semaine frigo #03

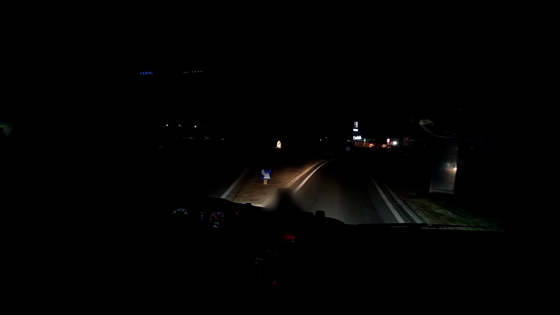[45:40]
Ah, c'est le Quick qui est en face, voilà. Ah, t'as le Quick là. Et en face, t'as le dépôt Lidl.